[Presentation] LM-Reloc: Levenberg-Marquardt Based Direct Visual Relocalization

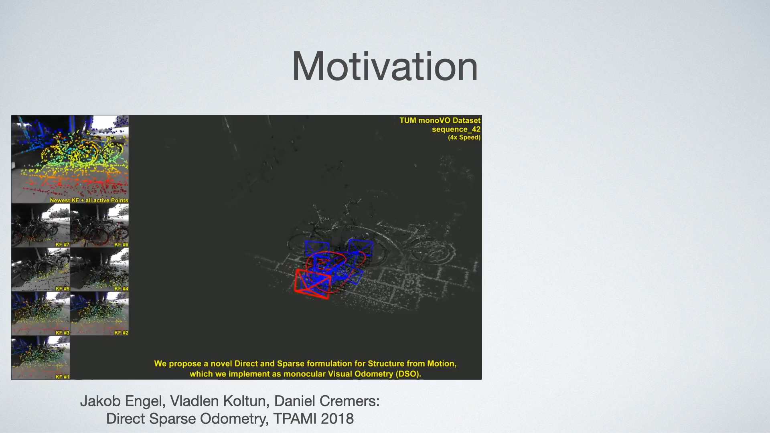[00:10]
In the last years very strong direct SLAM approaches have been proposed.
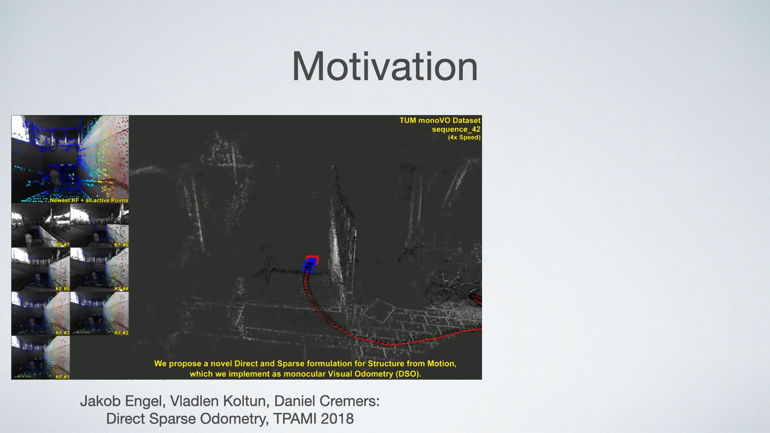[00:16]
On the left you can see direct sparse odometry by Jacob Engel et al.
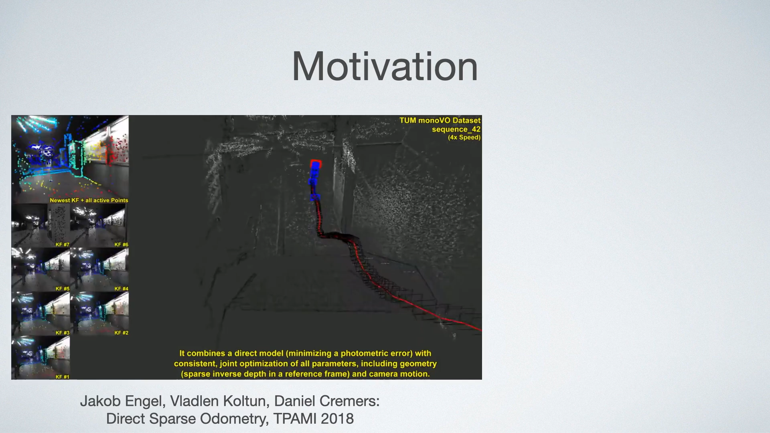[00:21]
Compared to indirect methods, direct SLAM methods have three main advantages.
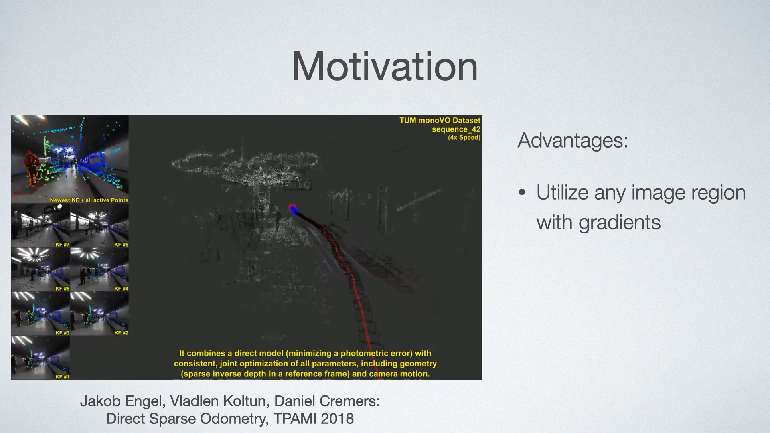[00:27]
They can utilize any image region with gradients and are not limited to corners or other keypoints.
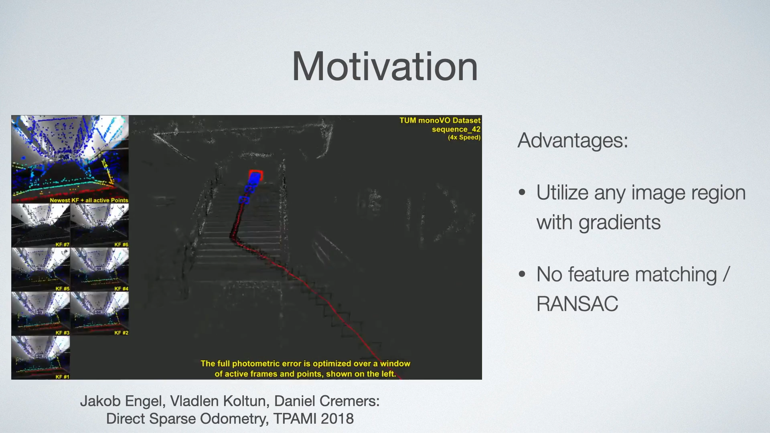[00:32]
They do not have to rely on feature matching or ramsec but instead directly estimate the pose from the available
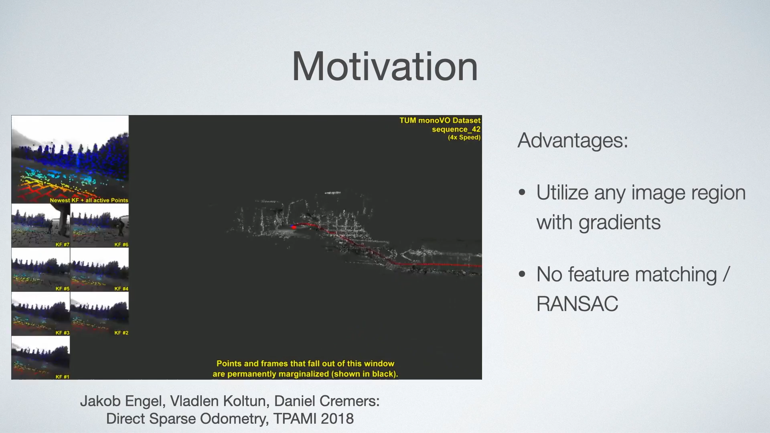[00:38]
data and on SLAM benchmarks they are known to be more accurate.
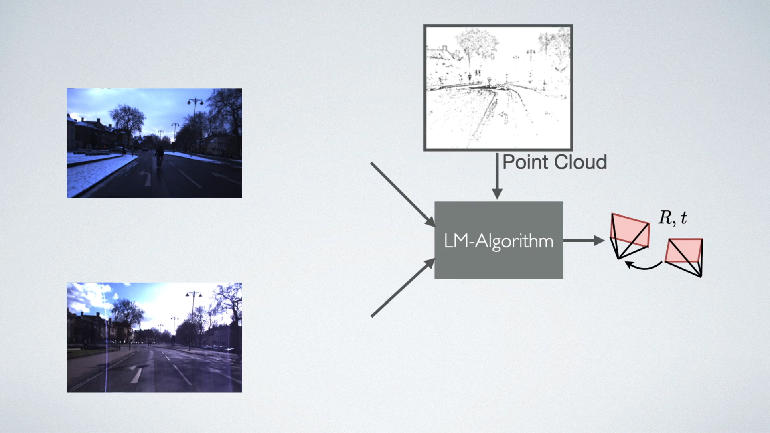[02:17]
we feed them into our LMNet which generates deep features which are used for the image alignment. These features are robust to lighting changes and also have a larger conversion space in the images which improves the performance when the initialization is bad.
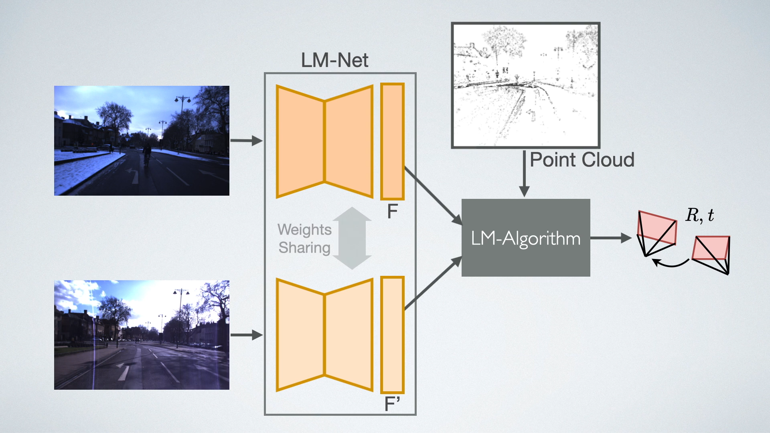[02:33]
Training LMNet works in a Siamese fashion with shared weights. For training, we propose a novel loss formulation which we explain in the following. As training data, we use ground truth pixel correspondences.
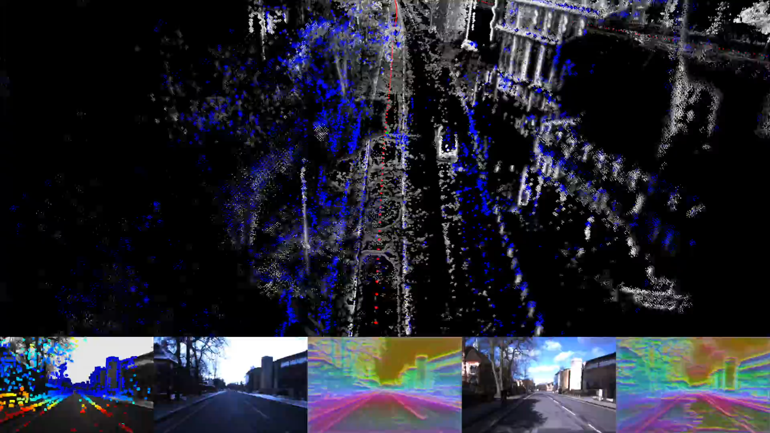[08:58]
In the bottom row you can see the current image, the closest map image,
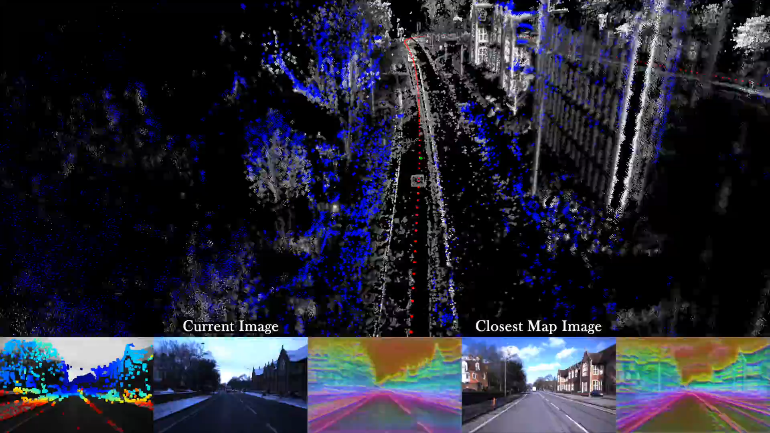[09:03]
the current features, the closest map features and the sparse depth map.
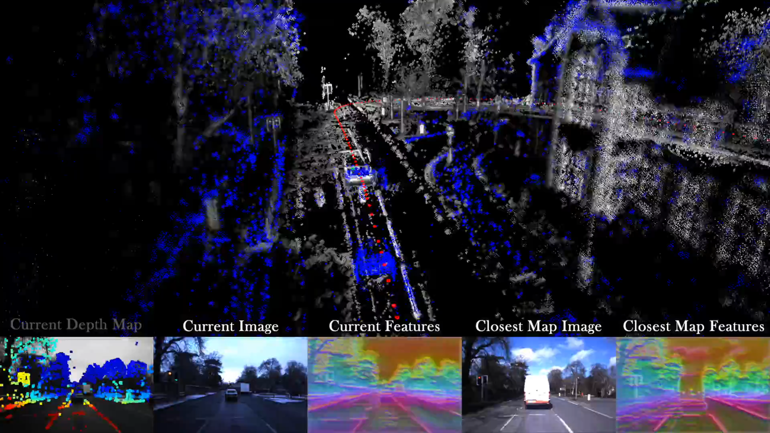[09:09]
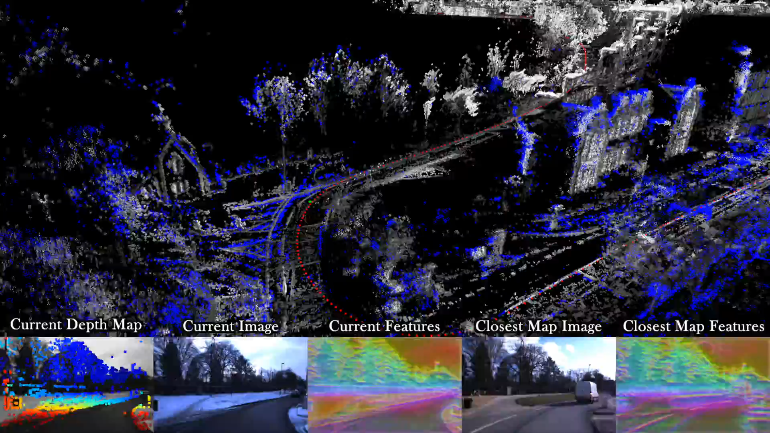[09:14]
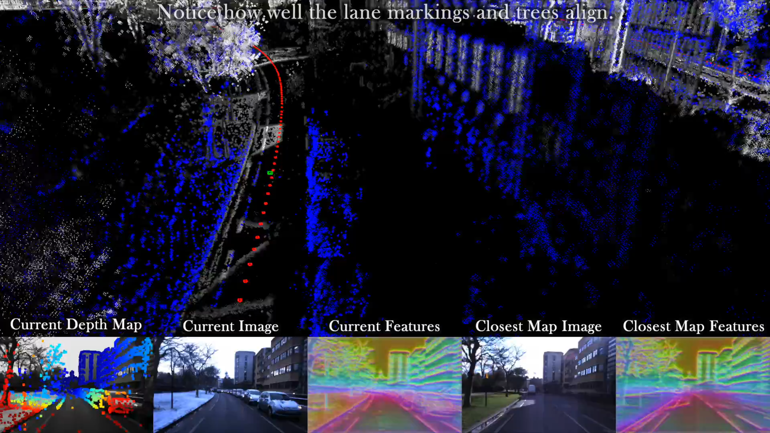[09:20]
Especially near the trees and the lane markings, you can see that the point clouds align well.